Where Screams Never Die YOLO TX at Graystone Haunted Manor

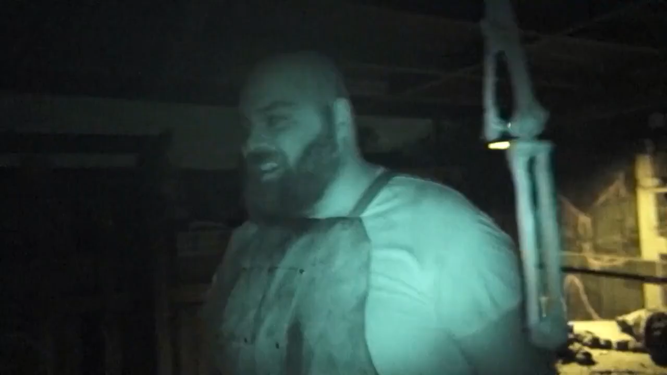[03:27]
is nothing nothing to see here you should go back there look okay
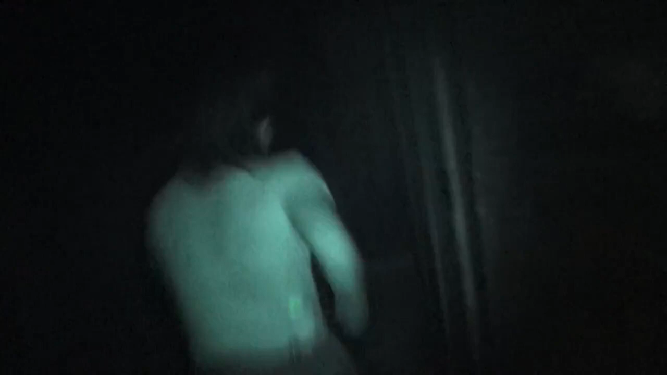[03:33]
you scared me don't do that